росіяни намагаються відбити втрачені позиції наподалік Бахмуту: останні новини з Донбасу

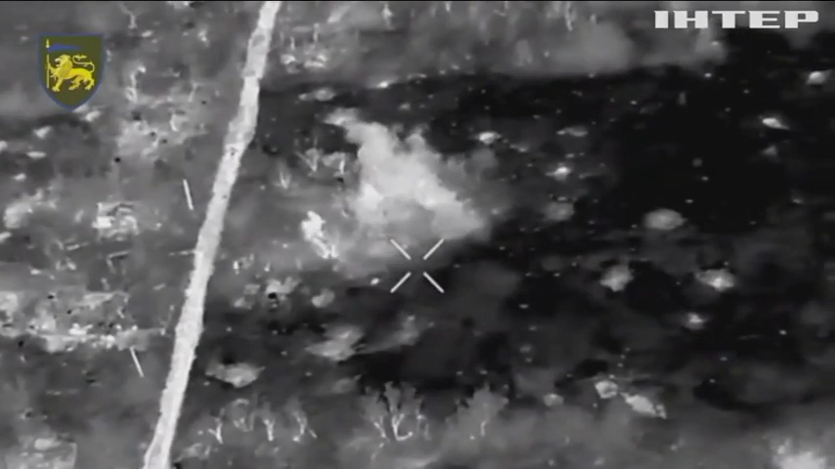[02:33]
Це відео у результаті влучання бійцями механізованої інгулецької бригади у мінометний розрахунок росіян. Боєприпаси детонували кілька хвилин.